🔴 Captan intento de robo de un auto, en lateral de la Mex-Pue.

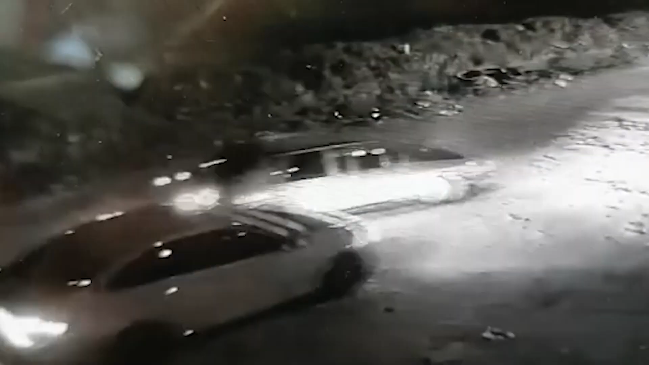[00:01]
Un automovilista estuvo a punto de ser despojado de su unidad sobre un
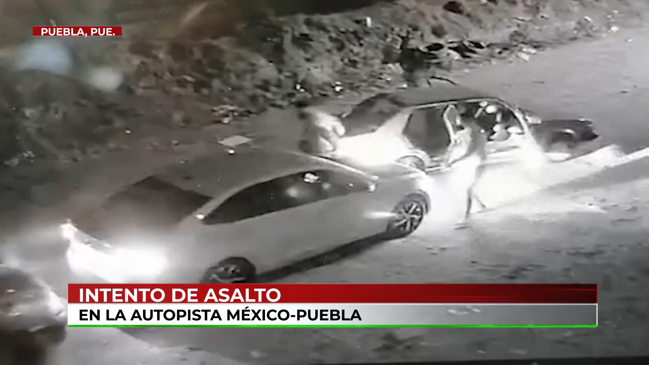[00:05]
camino de terracería en la lateral de la autopista México-Puebla delante de la unidad habitacional Volkswagen 2.
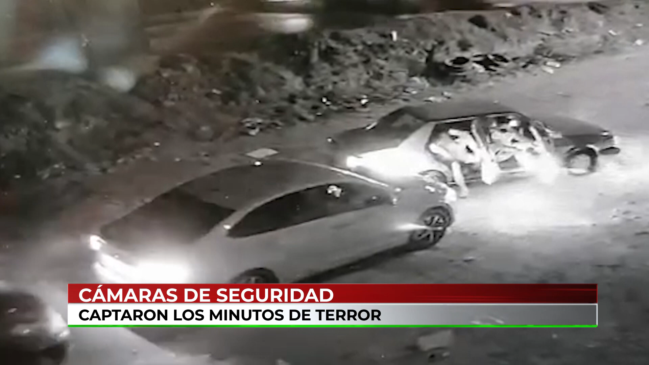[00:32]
donde se aprecia como la víctima es interceptada por otro vehículo de donde se bajaron tres sujetos armados para amedrentarlo. Por lo que se aprecia llevaba a los seguros y eso lo mantuvo a salvo, al verse en peligro se echa de reversa, impactándose contra otro carro.
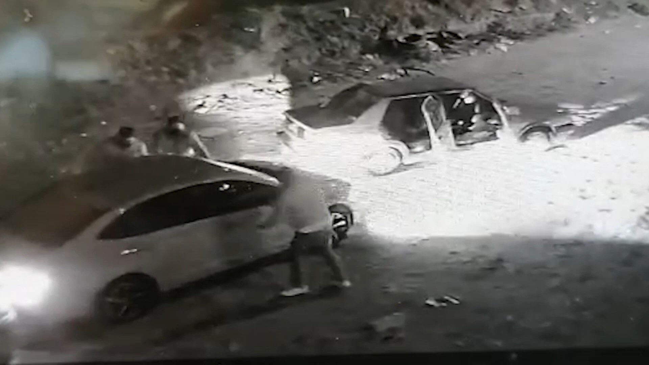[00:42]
Por fortuna logró escapar, incluso los probables delincuentes al no lograr su cometido intentaron hacer lo mismo con la otra unidad que también estaba ahí.